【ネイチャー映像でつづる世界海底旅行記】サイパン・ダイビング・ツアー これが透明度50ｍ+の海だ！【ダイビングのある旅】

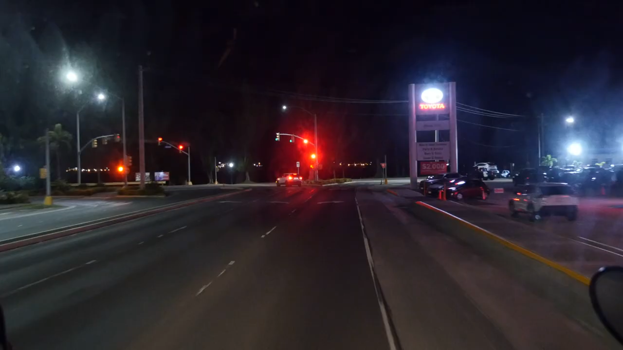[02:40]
自動車が右側通行なのも久しぶり